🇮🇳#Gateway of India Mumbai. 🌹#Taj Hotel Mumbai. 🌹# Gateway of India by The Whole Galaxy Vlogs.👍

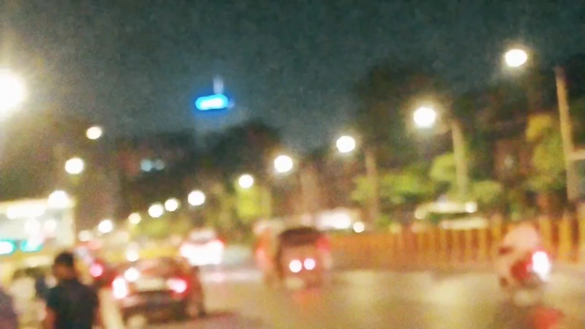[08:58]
वहाँ पर अभी नाइट में काफ़ी ब्लर हो रहा है लाइटिंग की वजह से।